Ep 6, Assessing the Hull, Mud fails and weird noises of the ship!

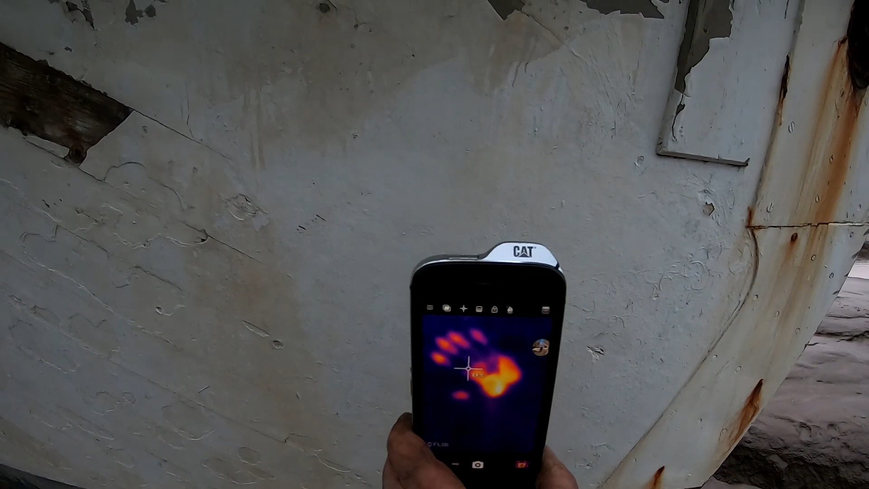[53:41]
You can see like my hand print. So like... So when we get a bit of sun on her...
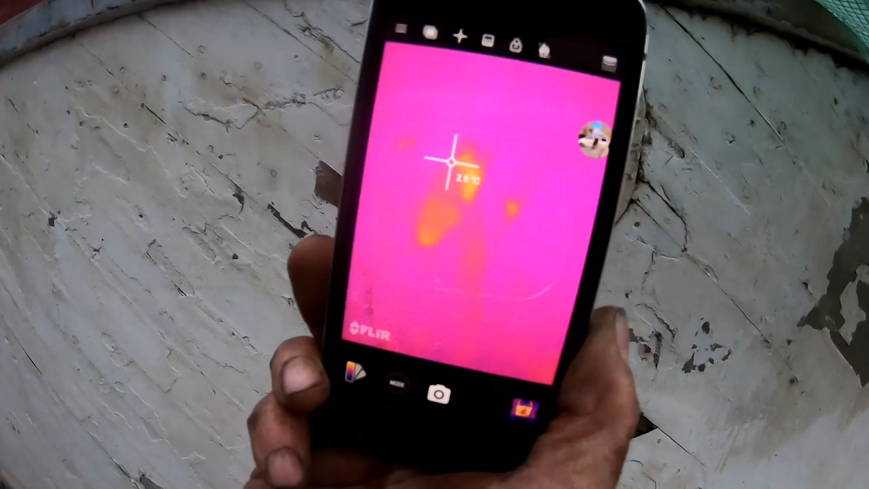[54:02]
No, it's not too much. Some like leakage through. You can have some reflection.
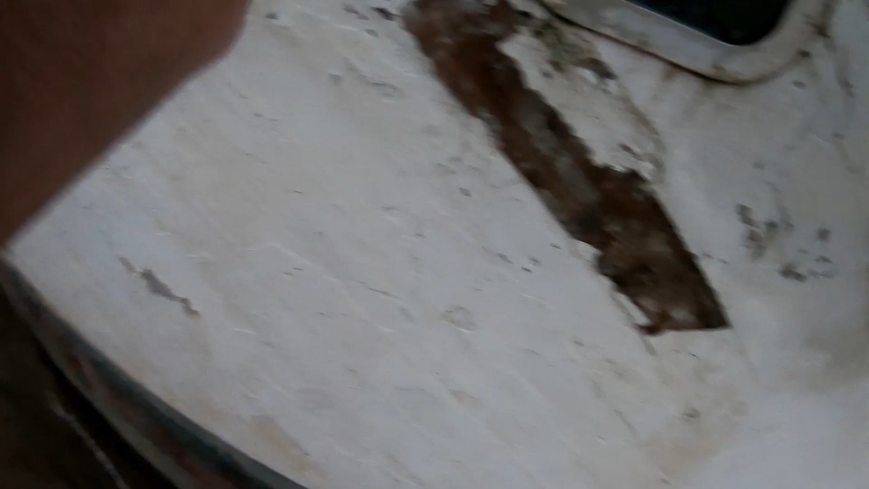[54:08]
That way, it's moving. Hi!
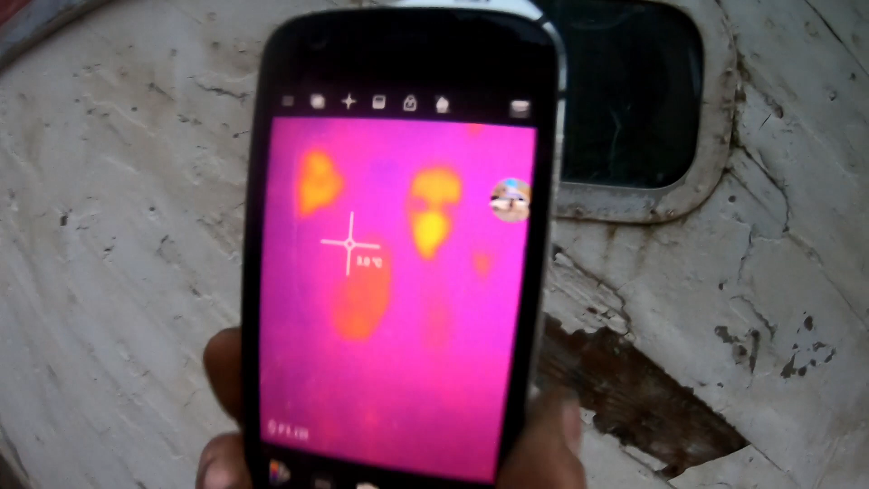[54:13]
But no, the actual bottom of the hull. I think so... I think there's anti-fouling to them in the first here.